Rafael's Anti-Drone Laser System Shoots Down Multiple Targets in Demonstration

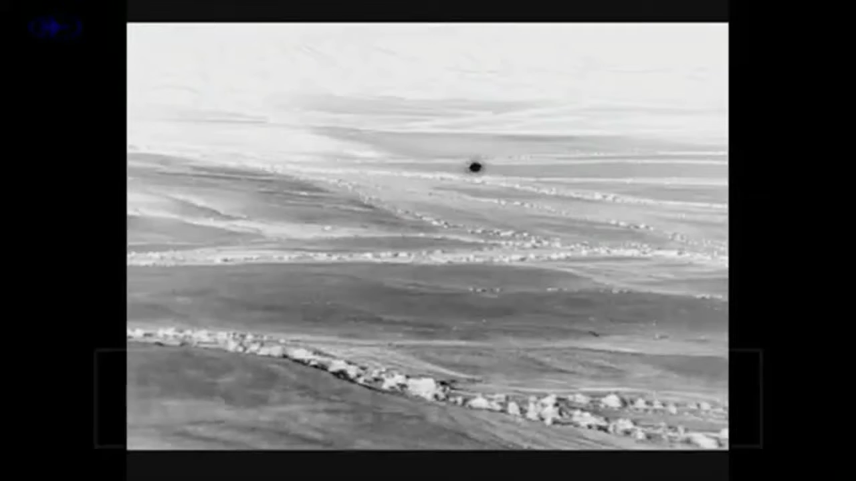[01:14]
Capable of being fitted with either directional jammers or a laser system,
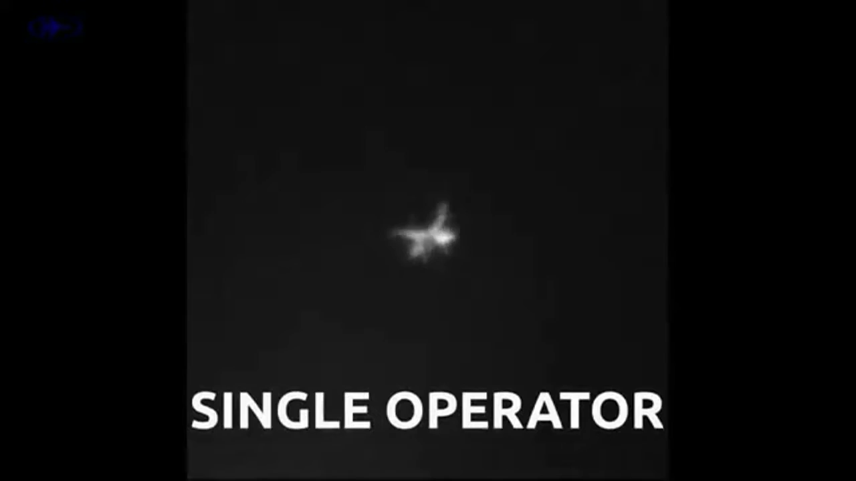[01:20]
capable of making a hard kill on target, on 12th February, Drone Dome demonstrated the ability to shoot down multiple UAV targets in a test designed to simulate a swarm attack upon a facility.